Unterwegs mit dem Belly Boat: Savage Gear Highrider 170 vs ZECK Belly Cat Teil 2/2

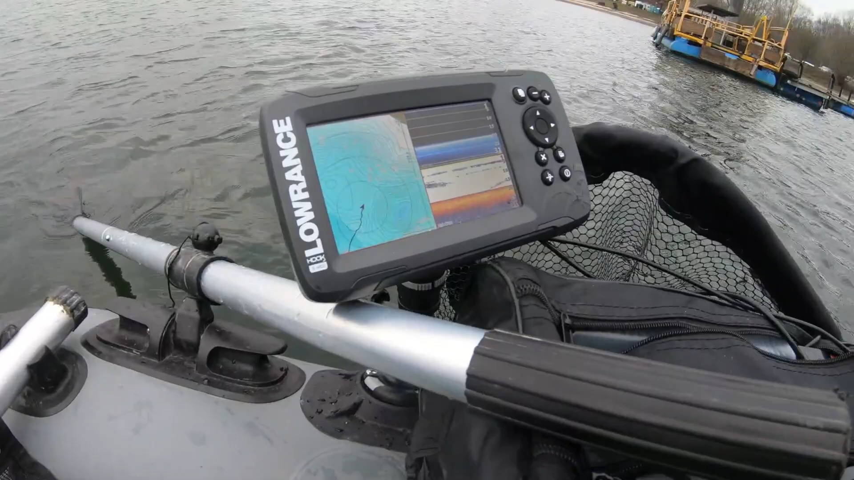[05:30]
Hier auf der anderen Seite die Befestigung von einem Echolot, nicht mehr mit dieser Hebeplatte, hilft einfach auch extrem. Wenn man das jetzt noch ein bisschen höher setzt, dann ist das auch mit dem Rudern auch nochmal besser. Also beim Rudern stört es nicht, aber ihr seht, wenn ich so frei treibe und wir haben jetzt gerade ordentlich Wind, dann merkst du es halt schon.